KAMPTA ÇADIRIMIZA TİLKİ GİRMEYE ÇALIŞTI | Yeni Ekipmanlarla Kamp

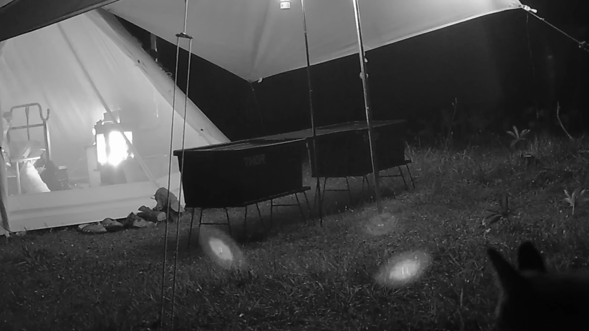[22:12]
Buradan gözükmüyor aşkım. Nerede göz... şu an yemeğimi yiyor? Şu an yaklaşıyor.